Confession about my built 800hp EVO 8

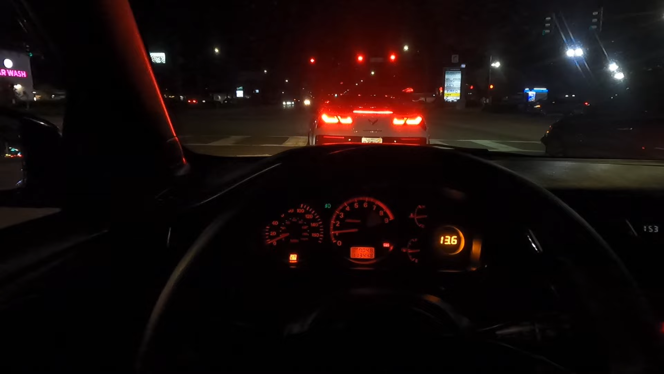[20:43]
Got the homie in front of us, this homie's Trent, C7 Corvette Z06 supercharged, motherfucker. I think so sick. Very, very clean too. Very, very clean.